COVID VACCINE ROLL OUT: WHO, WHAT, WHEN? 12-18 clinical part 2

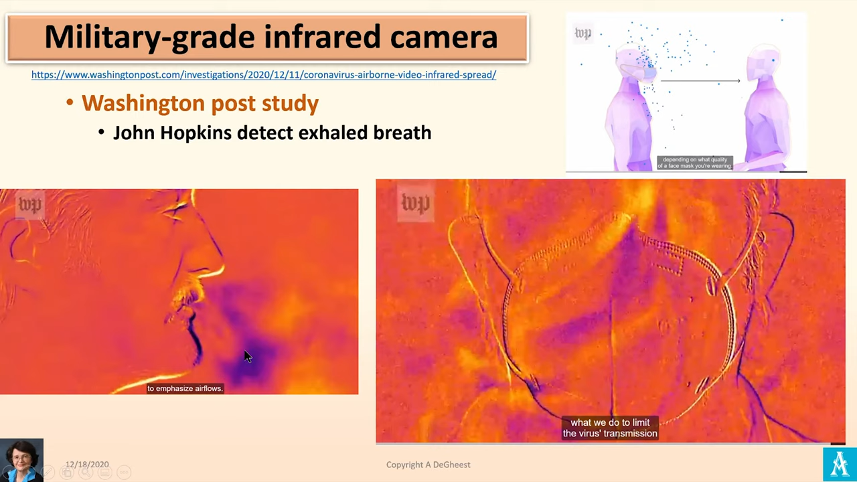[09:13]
Another interesting paper just came out from John Hopkins and they look at using infrared technology from the military. They look at what's happening when you have a mask. And if you don't have a mask and what's the airflow. And of course we all know we want to put a mask to limit the airflow, but what I did not know is this one, which is if the mask is poorly fitted, guess where all the air goes backwards.